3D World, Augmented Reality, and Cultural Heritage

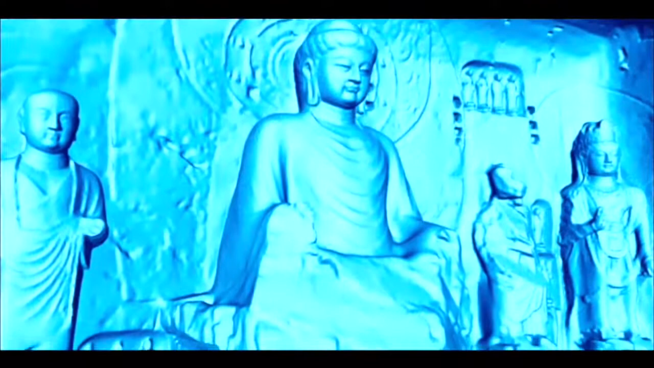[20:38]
As you can see, that the scale of these Buddhist sculptures varies a lot.
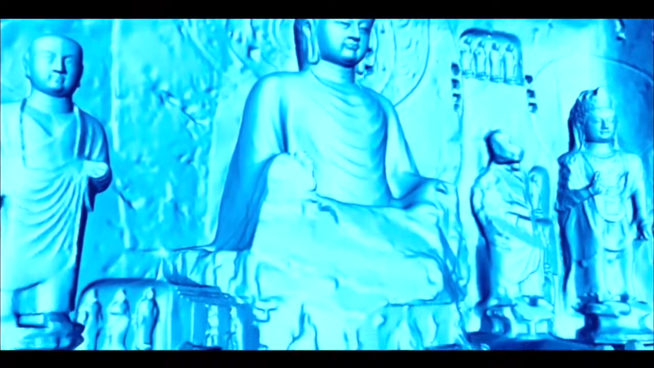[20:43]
From the one that is almost 20 meters high to many niches that are even smaller than our hands.